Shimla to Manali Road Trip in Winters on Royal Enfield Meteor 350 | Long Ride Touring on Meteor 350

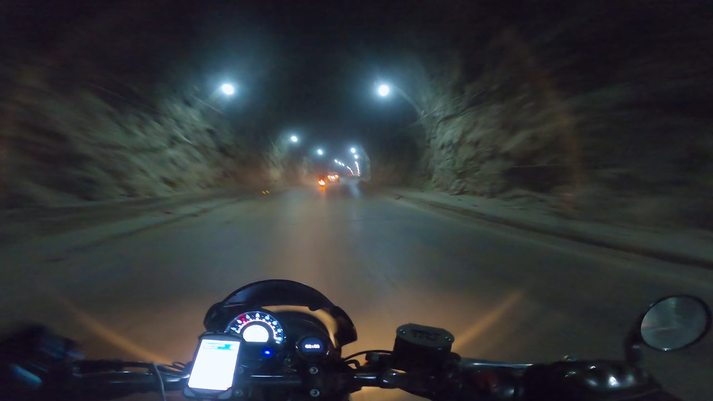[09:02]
तो दोस्तों टनल आ गई है और यार हम पहाड़ के अंदर है माई गॉड यार कैसे बनाई होगी, मतलब इंसेन लग रही है बिल्कुल ही। चलो विशाल भाई टनल भी एक्सपीरियंस कर ही ली दोस्तों ये टनल चलती जा रही है मतलब कितनी आगे तक है।